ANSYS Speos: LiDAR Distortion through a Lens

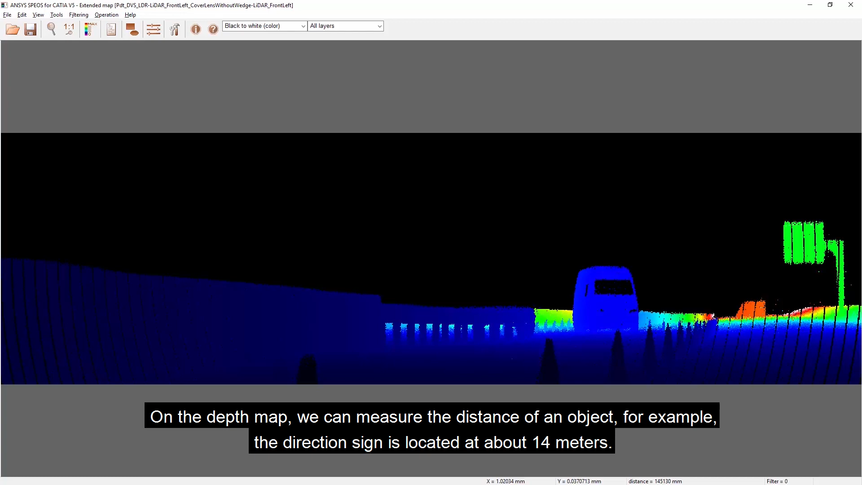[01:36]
On the depth map, we can measure the distance of an object, for example the direction sign is located at about 40 meters.